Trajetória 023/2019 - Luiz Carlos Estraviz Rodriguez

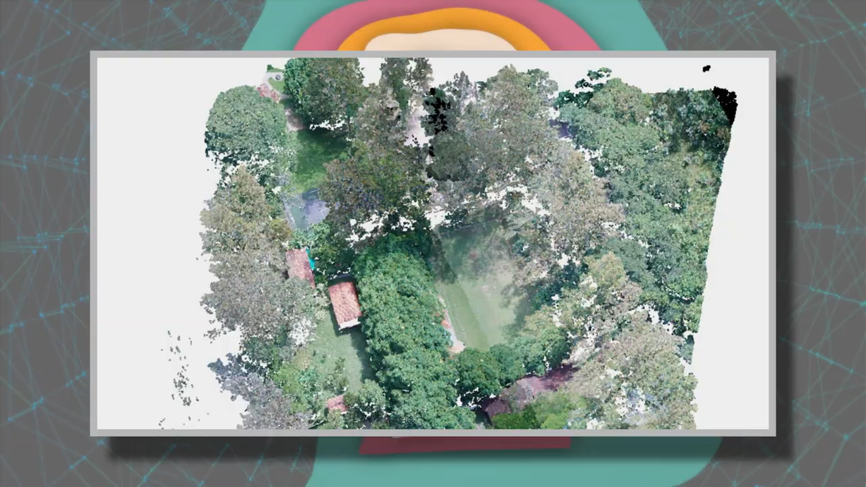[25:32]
imagens alguns dos resultados e exemplos que a gente obtém ao utilizar esse equipamento. Essas nuvens, quando produzidas a partir de equipamentos como esses,
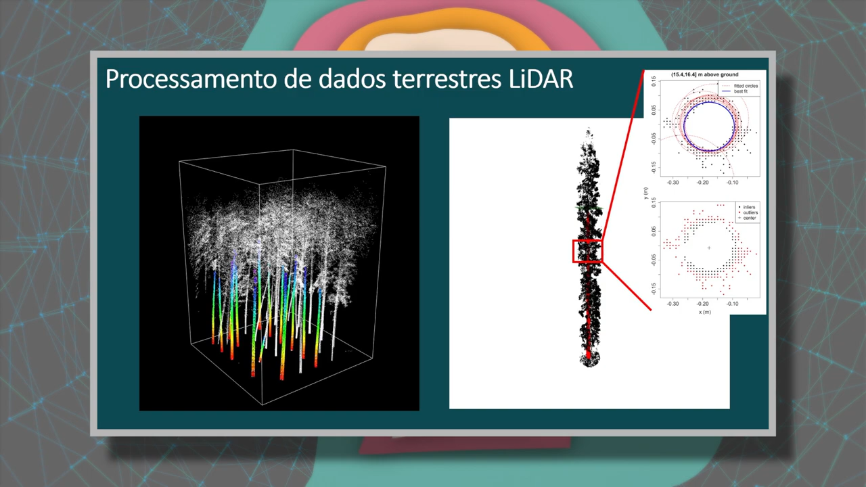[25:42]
todos eles baseados no princípio laser, o princípio do uso, ou o uso do laser, se baseia na velocidade da luz, ou seja,
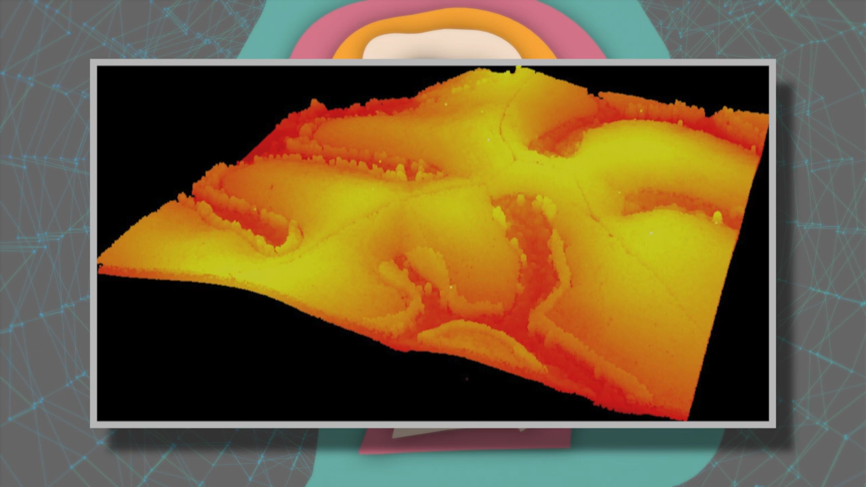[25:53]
quando um fóton de luz é disparado, eu cronometro praticamente o deslocamento desse fóton e esse tempo me permite depois calcular as distâncias.
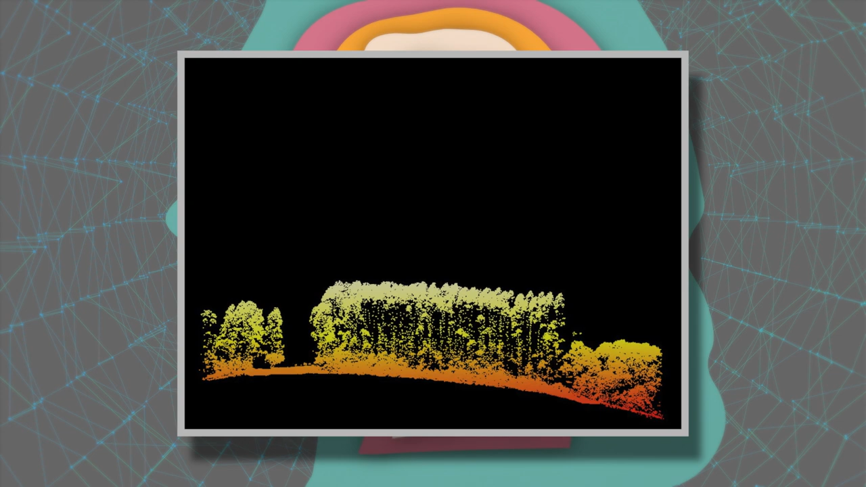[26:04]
Essas distâncias, ou esse emissor de fótons e distanciômetro, pode estar a bordo de um satélite ou no espaço,